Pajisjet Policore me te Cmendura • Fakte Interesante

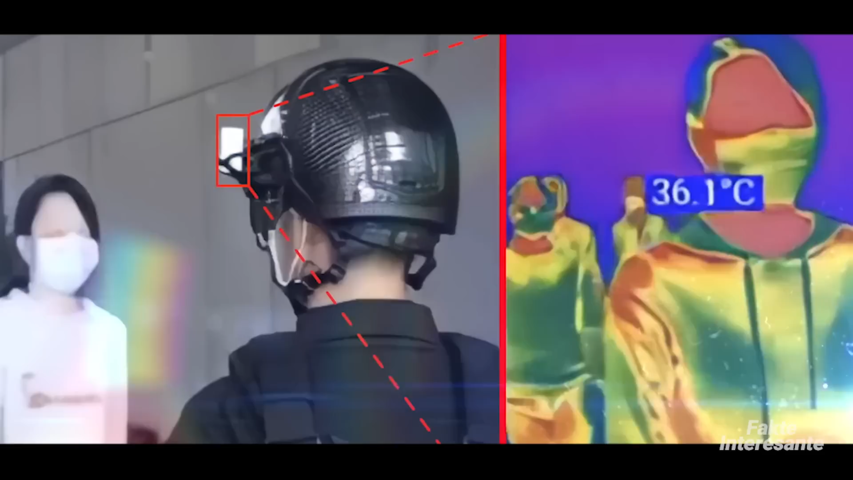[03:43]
On screen: spot 36.1°C
dhe mund të skanoj turmat me shpetësi deri në 200 persona në minutë. Pra, vërtet shumë e dobishme në një pandemi.